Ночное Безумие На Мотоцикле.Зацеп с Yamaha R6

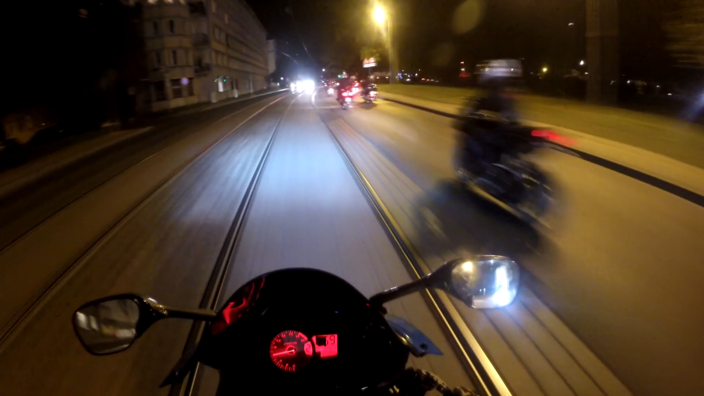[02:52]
Куда они все едут? Сейчас же ночь! Зацените чувака в шляпе, как она держится у него, вообще не понимаю. Ковбой!